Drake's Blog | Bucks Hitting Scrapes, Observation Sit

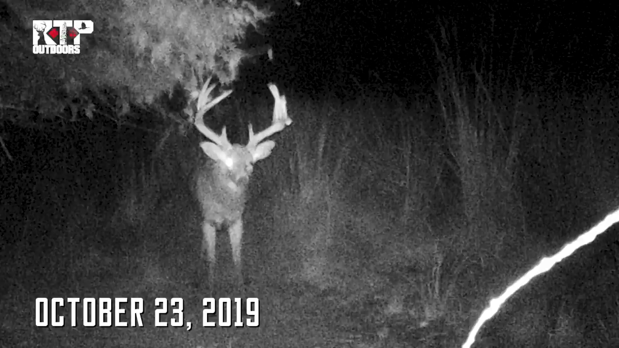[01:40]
this is the day that I got the first pictures of that big deer that I killed late muscle litter season. So it was October 23rd last year.
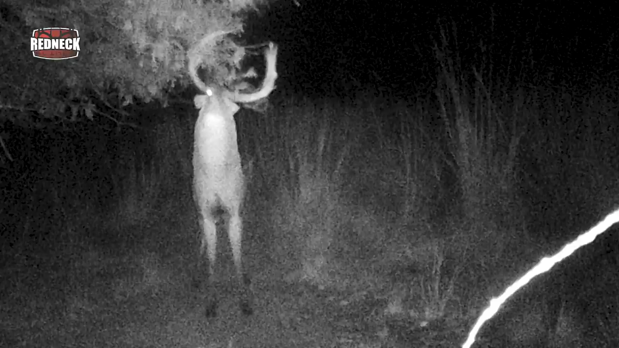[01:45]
So I think these farms that are all CRP and a lot of bedding start to heat up this time of the year,